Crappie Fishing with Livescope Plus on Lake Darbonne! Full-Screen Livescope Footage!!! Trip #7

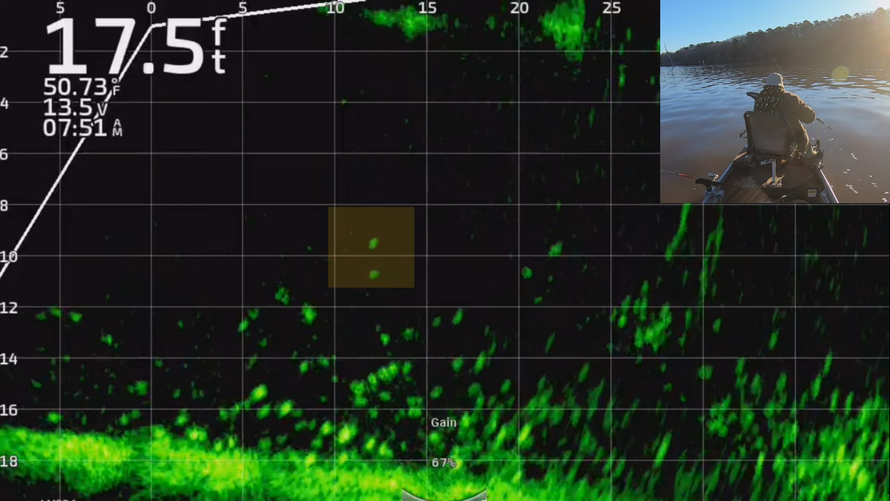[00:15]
On screen: depth 17.5 ft, water 50.73°F
hey everybody thanks for coming fishing with me today it's transition time the fish are moving around they're starting to get shallower they're they're not holding nearly as much on on stuff as they as they have been so you guys see these two open water fish right here and I'm coming over you normally don't target open water fish but today a lot of them were in the open water so I did target them here he comes he's looking up at it does he want it yep there you goes he got it and tried to run with it you saw him he he grabbed
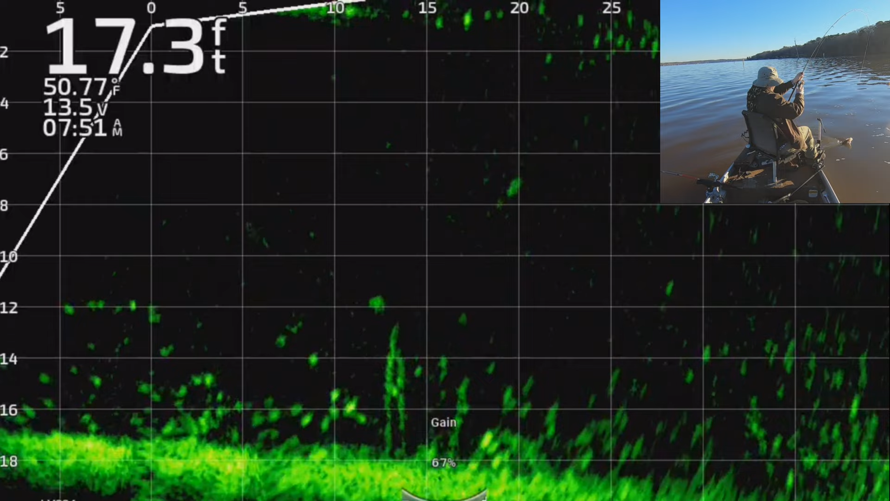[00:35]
On screen: depth 17.3 ft, water 50.77°F
it and tried to run the other direction this was a good fish this was a 13 inch fish
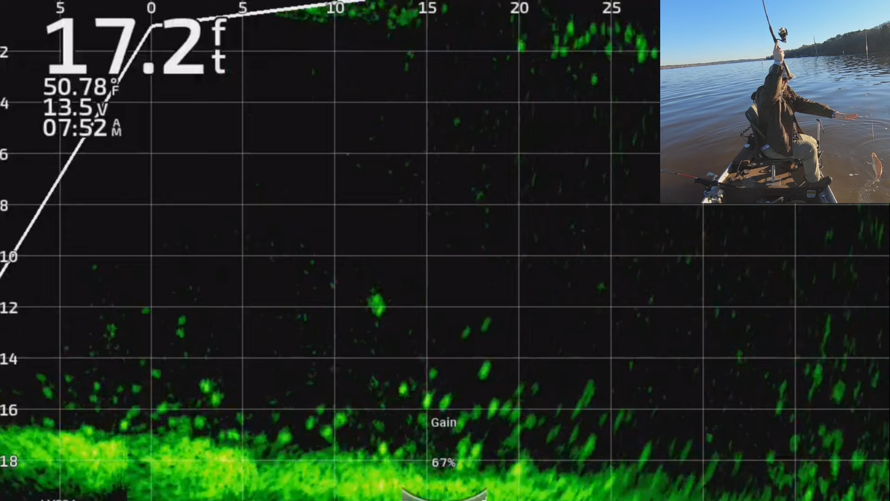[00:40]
On screen: depth 17.2 ft, water 50.78°F
the very first one I caught on this day and this video is gonna be a little
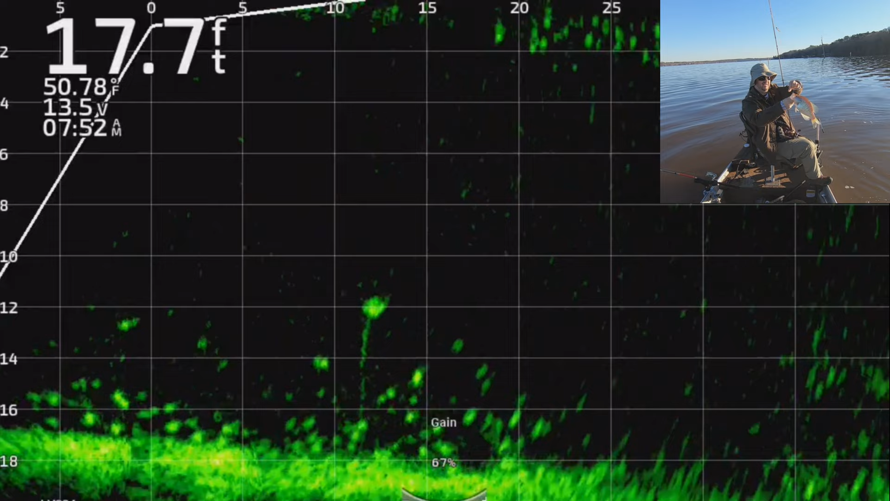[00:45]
On screen: depth 17.7 ft, water 50.78°F
shorter than a lot of mine because I only fished for a few hours and my brother came out to join me and so I you know I turned the cameras off what now watch this fish see that that
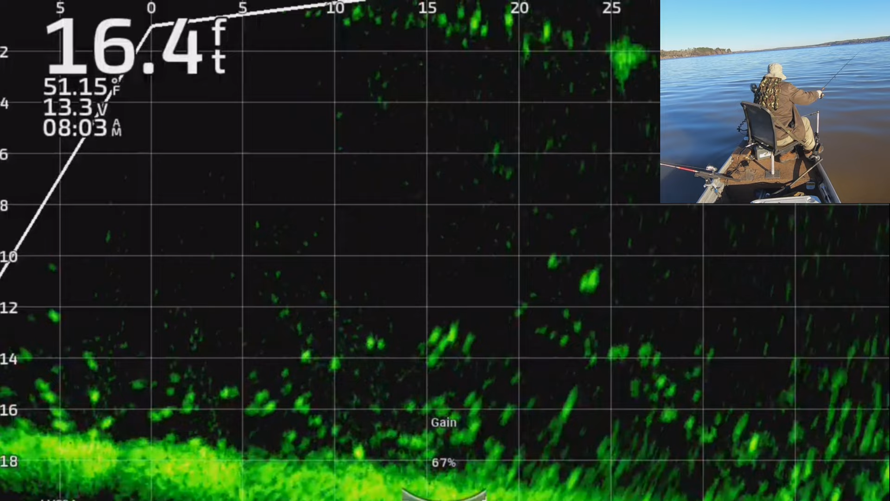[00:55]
On screen: depth 16.4 ft, water 51.15°F
lure it's it was like two feet away from him but he still saw it and he came after it this fish was hungry areas so he he came after it and that's how they're gonna act during spawn
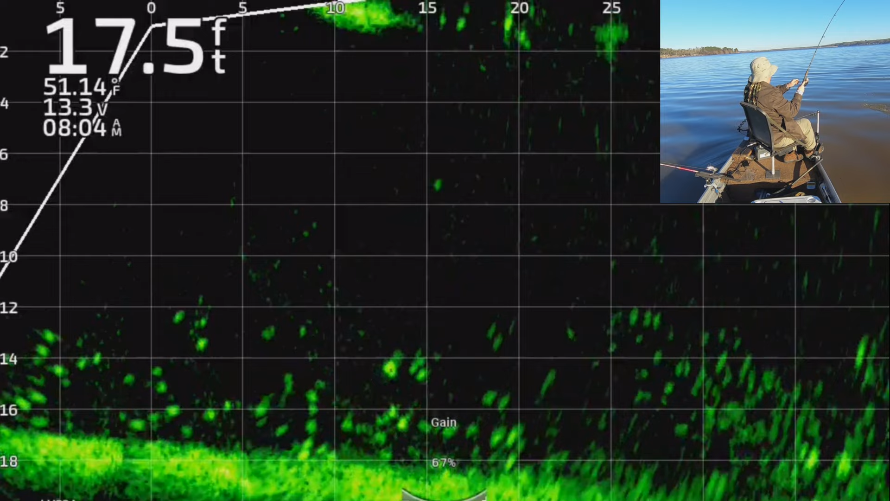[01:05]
On screen: depth 17.5 ft, water 51.14°F
like as it gets closer and closer to spawn time which is only about a month away maybe just a few weeks away they're gonna start to get more aggressive and you're gonna start seeing some some fun stuff as these fish get more aggressive now here guys the the the live scope screen kind of a little glitchy it's choppy you guys can kind of see that that jig falling down there and you can see the target I'm after right in between those two limbs right there
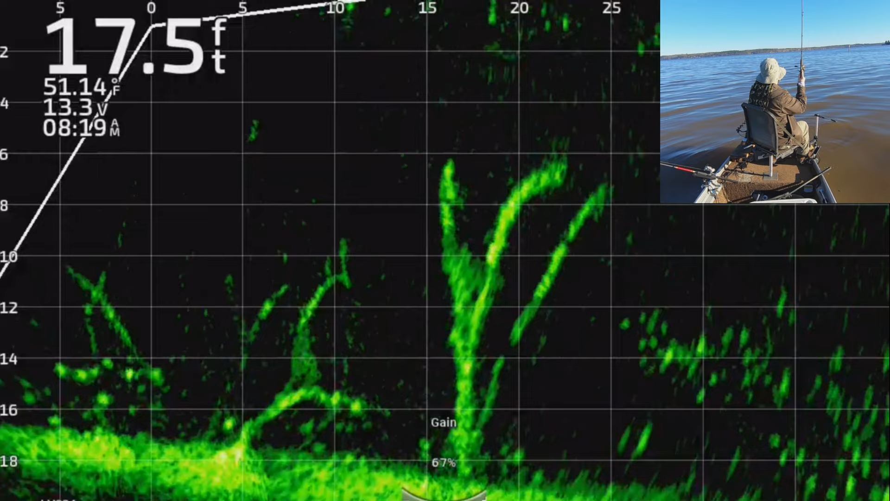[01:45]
On screen: depth 17.5 ft, water 51.14°F
it comes over it there yes he was holding on stuff so he you know a little easier to pick him up I do lose the live scope screen on this next catch but watch I get to kind of walk you through what I'm doing above the water here so I'm letting see a little swish
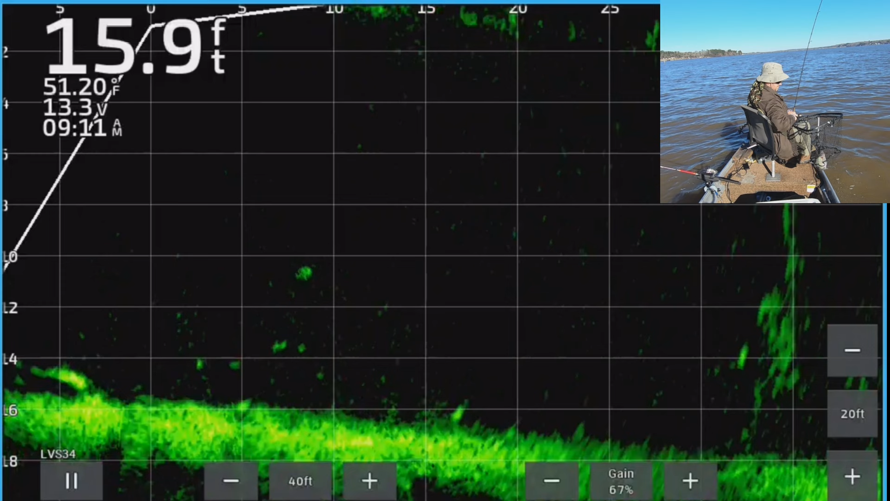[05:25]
On screen: depth 15.9 ft, water 51.20°F
like they it's come that's what they do their instinct is just see bait hit bait that's they hardly ever completely lock up for real there are days when they're slower to bite that you have to change presentation but they almost always will bite in some way this is a hard one to spot so you guys see that tree there you see the middle of it how it's a little brighter than the rest the tree it's because it's got a crappie on it and it there he is all right did he see it yep he's coming out bam bam I like
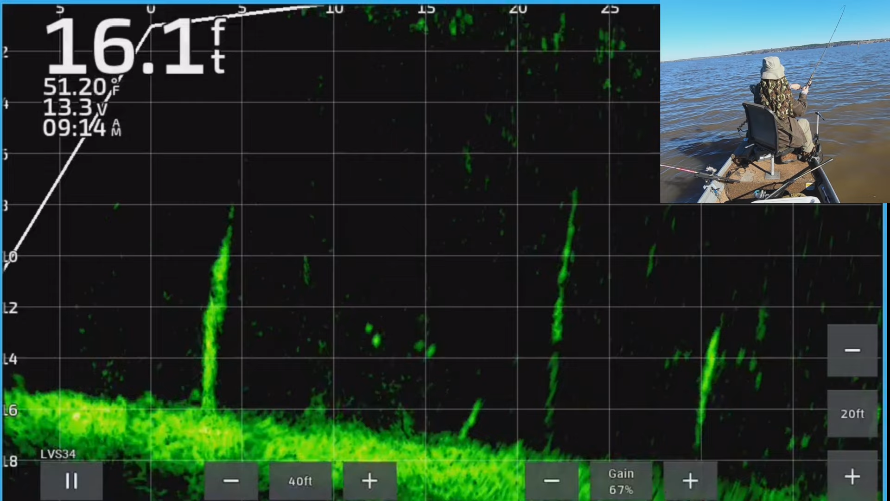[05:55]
On screen: depth 16.1 ft, water 51.20°F
I like those because it you know it took me a long time to be able to spot those now these next few catches I'm gonna lose the live scope screen but again this is where I'm gonna point out what I'm doing with